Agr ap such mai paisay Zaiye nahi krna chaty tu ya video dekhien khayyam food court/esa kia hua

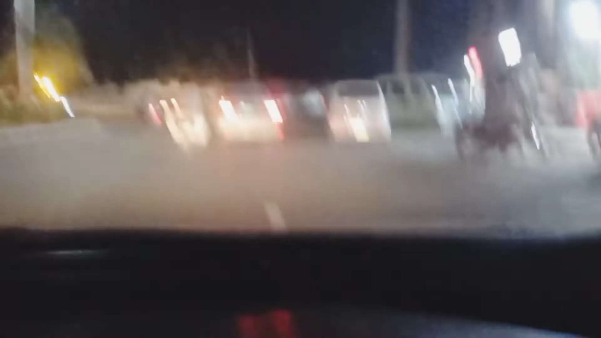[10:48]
एक हमारे सामने देखो जा रही है किसी पुलिस वाले की गाड़ी, वो ये ना समझे कि मैं कोई गैंगस्टर तो नहीं।
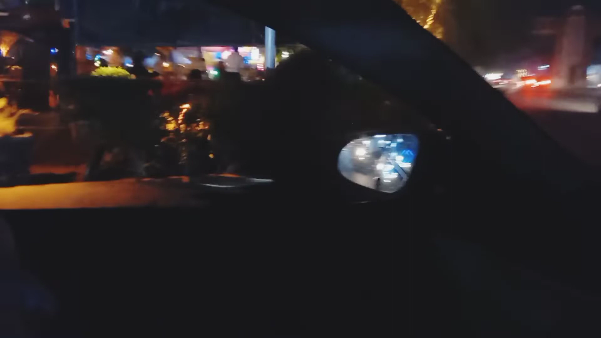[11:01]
अच्छा व्यू है भाई, आप सब तो अच्छा लगा होगा। आना आना लेकिन यहाँ का खाना ना खाना। ये देखे ये इनका है, ये भी सिटिंग एरिया इंदौर का।